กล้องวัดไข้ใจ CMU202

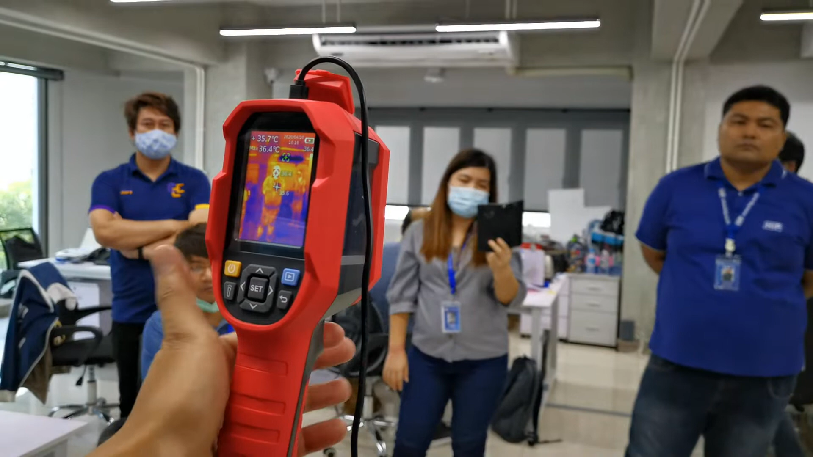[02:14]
กดปลุ่มตรงนี้เพื่อดูย้อนหลังได้
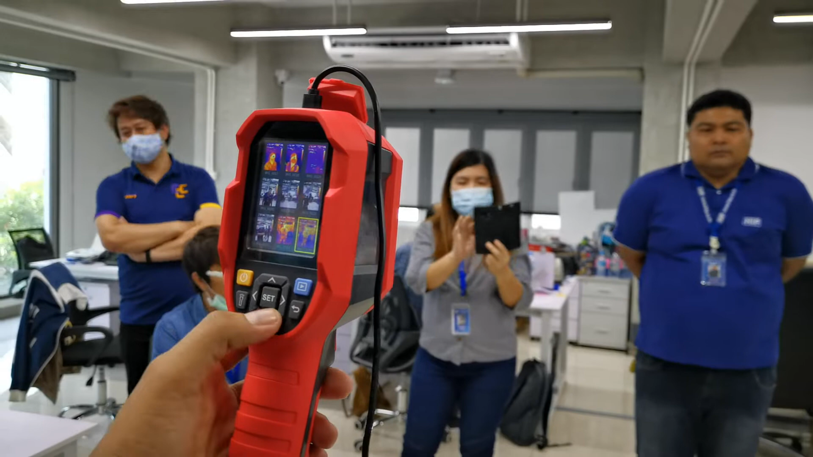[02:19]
มันทึกว่าใน SD การ์ด ใช้ได้ 16 จิก
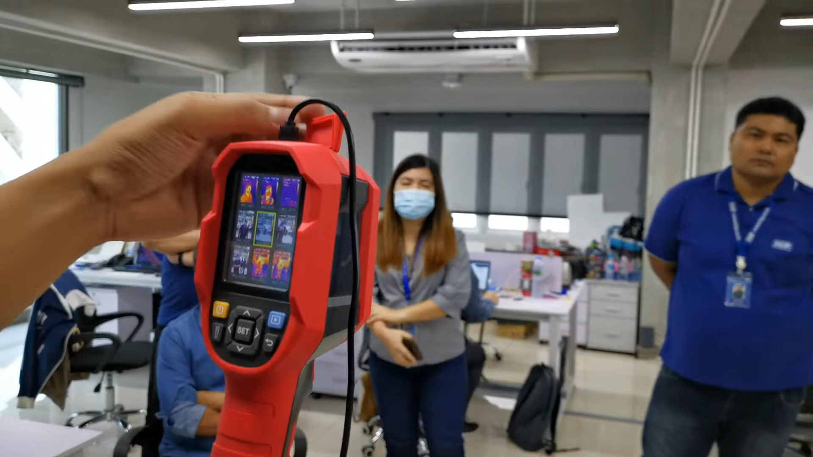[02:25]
SD การ์ดจะอยู่ข้างบนตัวกล้องมันจะทับเลยป่ะ?
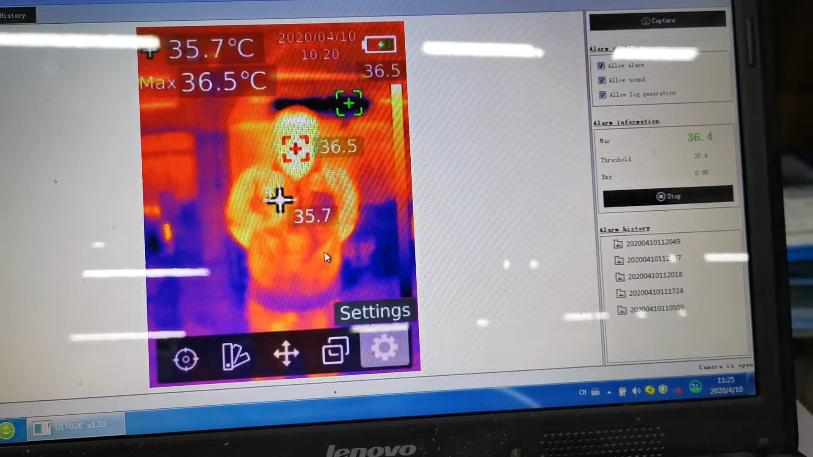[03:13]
On screen: spot 35.7°C, max 36.5°C
่มีเห็บในพริภ tiveกรร์ด ใช่ครับตัวนี้อาจตารการคล้ายเคลื่อนอยู่ที่ 0.
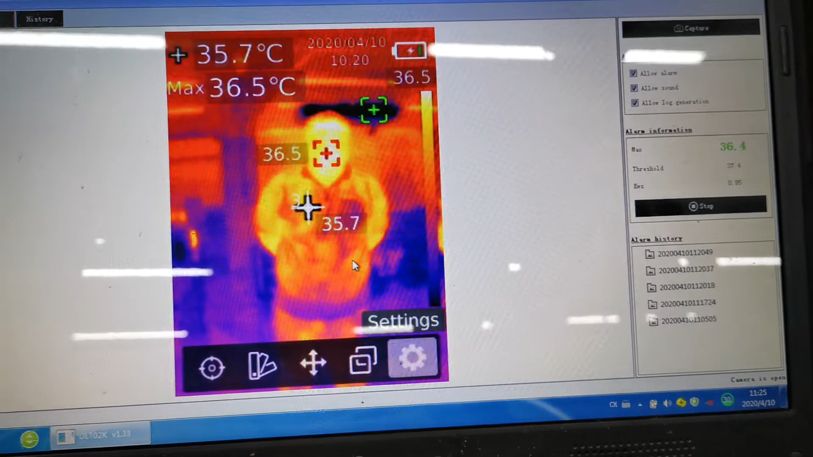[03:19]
On screen: spot 35.7°C, max 36.5°C
5 ครับระยะก็ได้เป็น 10 เมตรเลยแต่ระยะที่สุดก็คือ ไม่เกิน 2 เมตรBattery เป็นรีเที่ยม 3.
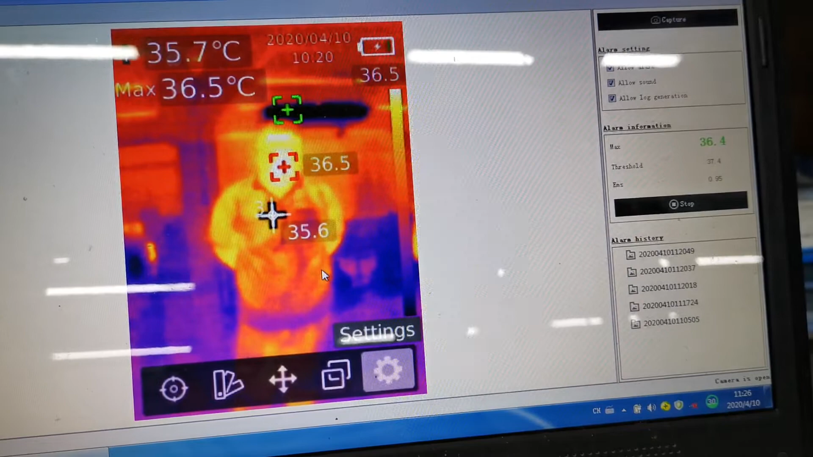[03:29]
On screen: max 36.5°C
7 อยู่ได้กี่ชั่วโมง
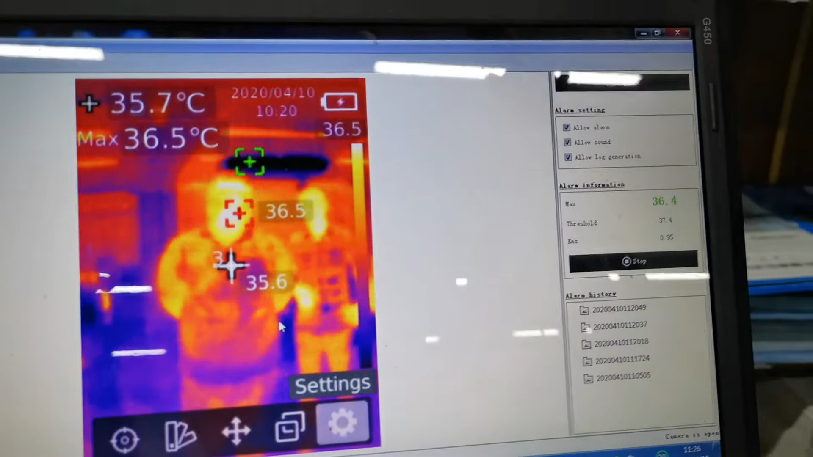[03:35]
On screen: spot 35.7°C, max 36.5°C
อย่าไม่ได้เท็ดโดยตรงรีเที่ยมมีคือแบบนี้มันจะอยู่ในเคร
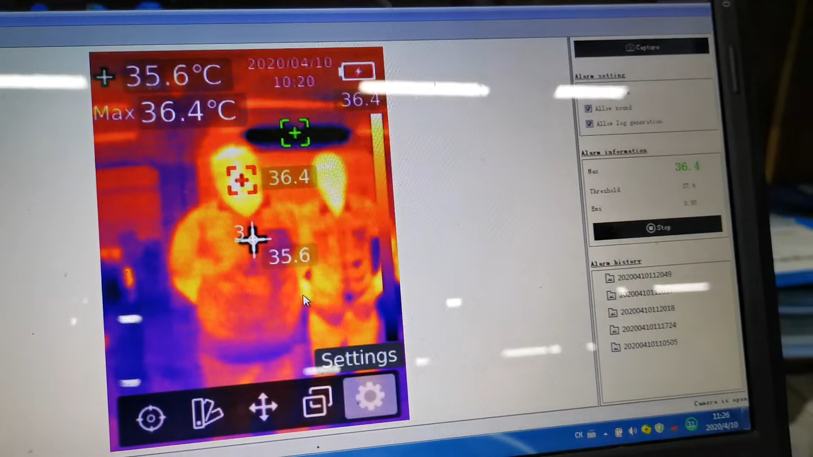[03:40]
On screen: spot 35.6°C, max 36.4°C
ื่องครับมันจะมีแบบขึ้นให้ดูใช่ไหมครับมีแบบขึ้นให้ด
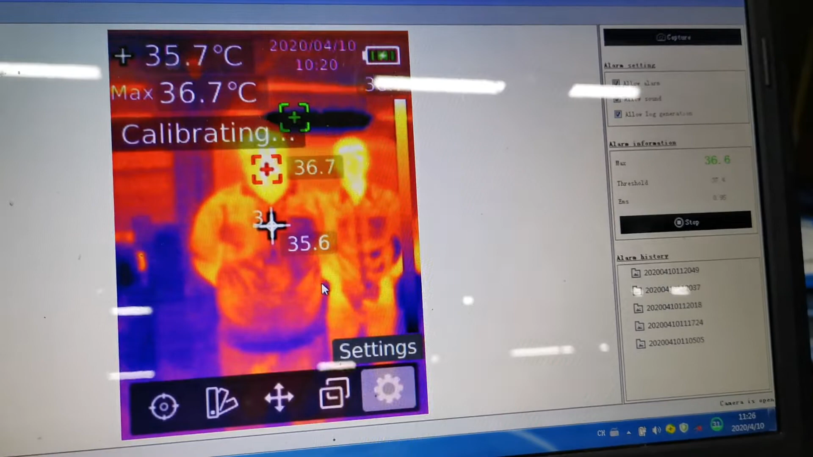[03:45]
On screen: spot 35.7°C, max 36.7°C
ูว่าใกล้หมดกันอยู่ที่เซลือ ก็ได้งั้นจะมีชาร์จอย่างนั้นเหรอ
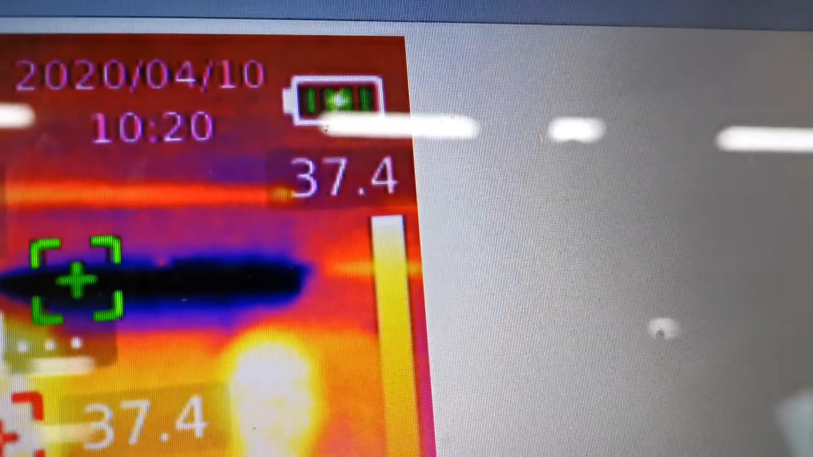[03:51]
ใช่ มีสายอีวนบีอยู่แล้วครับเราเสียววัครมวันไม่ก็ชาร์จตหรอเวลาโหร้อ มีอโอนกฤลุมพิตร้างไหมใช่ไหมใช่ครับ ait 3.35 ครับอันนี้คือคุณคิด Все mother-in-lawอันน
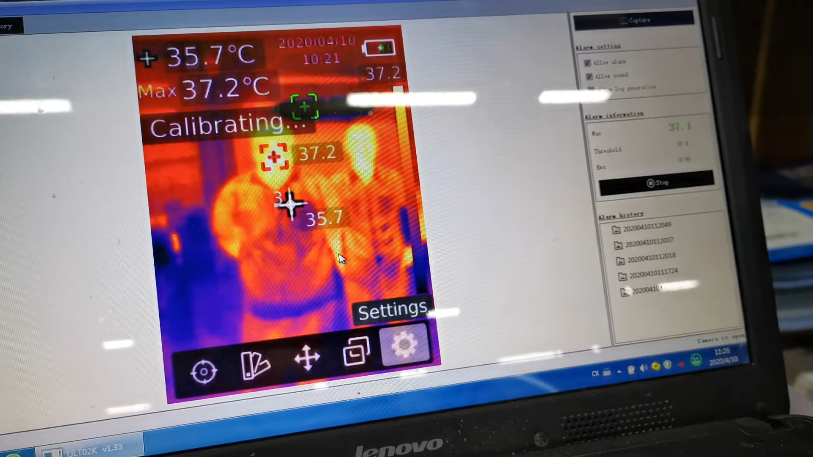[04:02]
On screen: spot 35.7°C, max 37.2°C
ี้คือที่ตลำที่เจอ สูงที่เจอตอนตอนนี้ พี่ตลำตันฐารำไว้ที่ 3.